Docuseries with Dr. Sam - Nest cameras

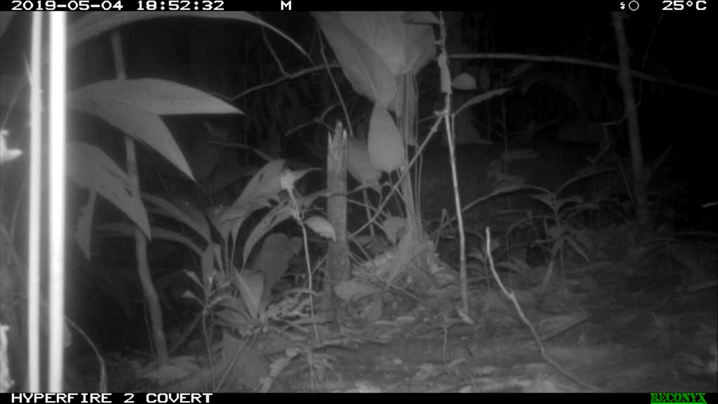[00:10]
Now this is relatively cool and you might get to see a pussycat and that's okay,
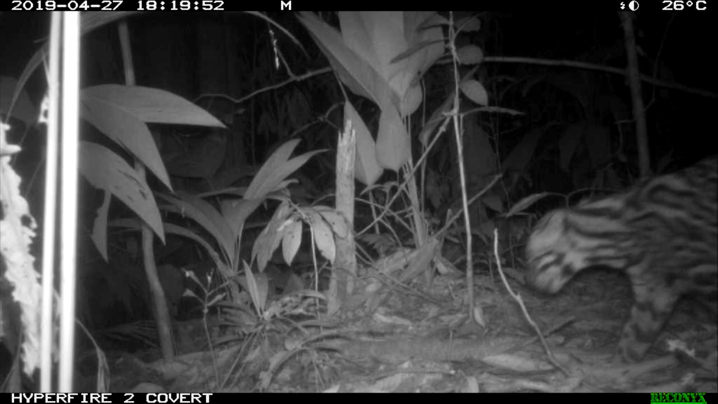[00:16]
but it's really rather last year. It's kind of a bit done. So we thought we'd make this a bit more exciting.
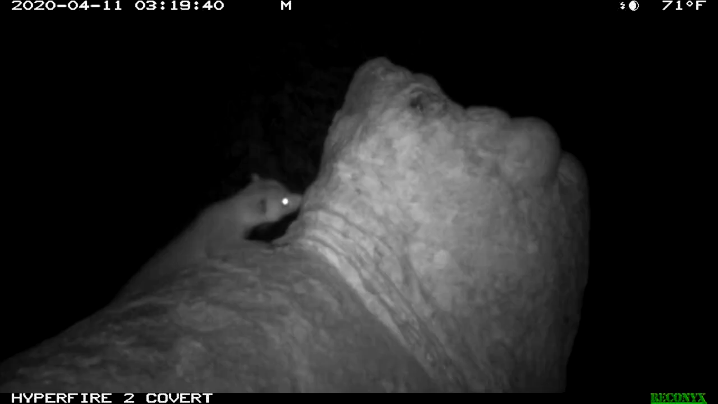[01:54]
But the exciting stuff is this stuff like this.
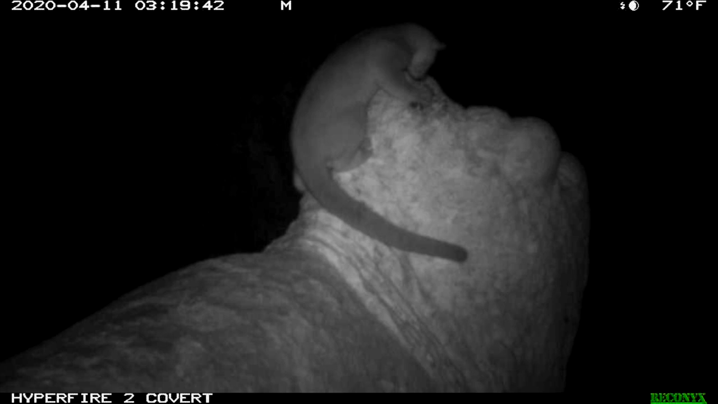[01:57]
This is a kinkajou and not what we'd expect to be a predator, but the macaws scream at it and it sort of gets the idea. It's not going to have a look at that. I hope you've enjoyed watching this.